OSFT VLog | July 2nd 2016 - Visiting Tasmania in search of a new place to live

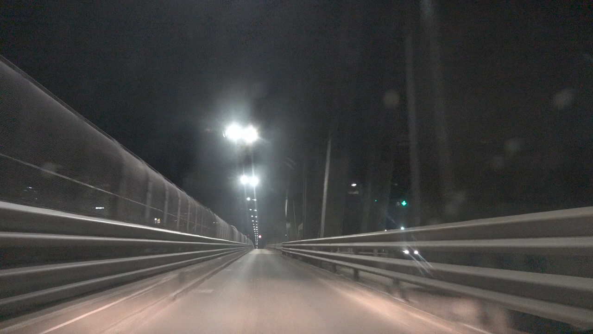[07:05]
Not the main part over on the right. It's West Bridge. So what is this part of the bridge? It's a special bridge. I can't even... I was here to film the Harbour Bridge, yet it's completely black. You can't even see them. But I warned you, you wouldn't get much footage. I already warned you when we're going through Neutral Bay, it's all dark and you won't get much. Just get a bunch of blurry lights. What's this, what is this part of the bridge really called? Is this the secret section or something? This actually used to be a train track back in the 30s. Oh, okay. And it was converted to a lane for which to cover the traffic. I see.
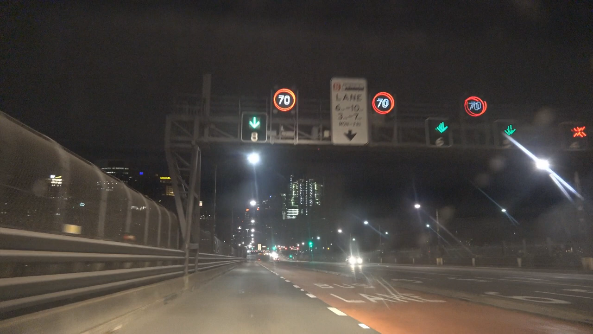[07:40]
There used to be train tracks on each side and then they just moved on one side. Okay, well, we've just gone over the Harbour Bridge. Yeah, you can barely tell that we've gone over it.
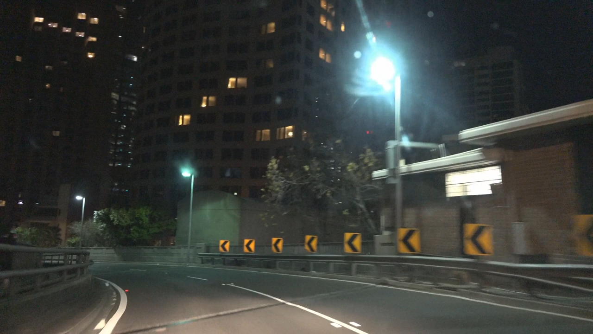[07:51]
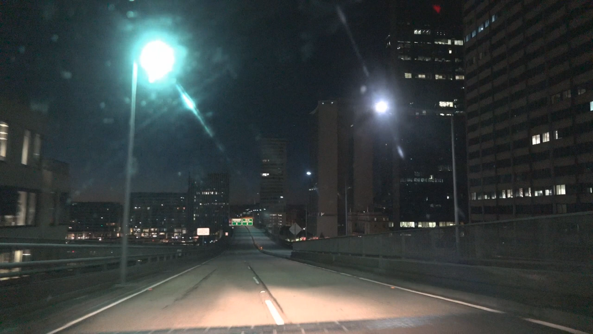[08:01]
By Sydney. Oh, there's the Opera House. Over there, the famous... Yeah.
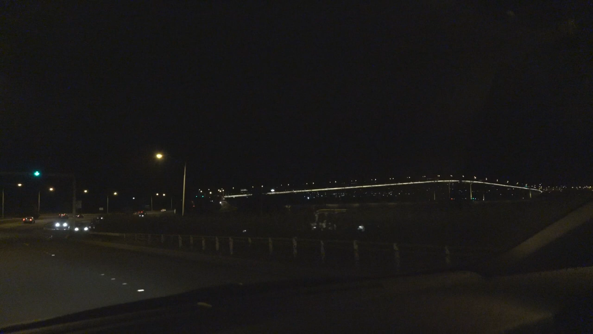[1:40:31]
Then we'll be going over the Sydney Harbour Bridge again.
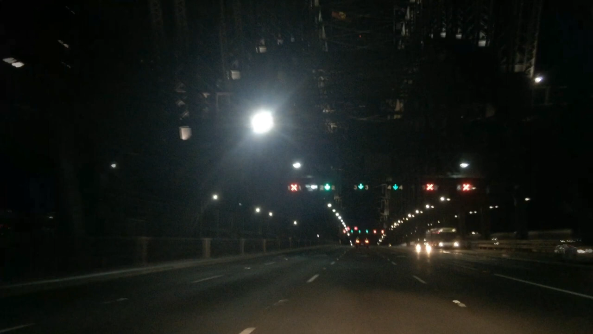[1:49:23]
There we go, the Sydney Harbour Bridge.
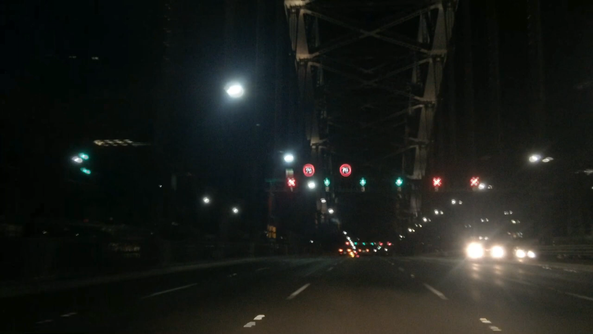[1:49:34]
Went over the Hobart Bridge and the Sydney Harbour Bridge. All in the same. And in different cars. Jazzy. Oh, she's all asleep. You've fallen asleep. We're home now. We're home.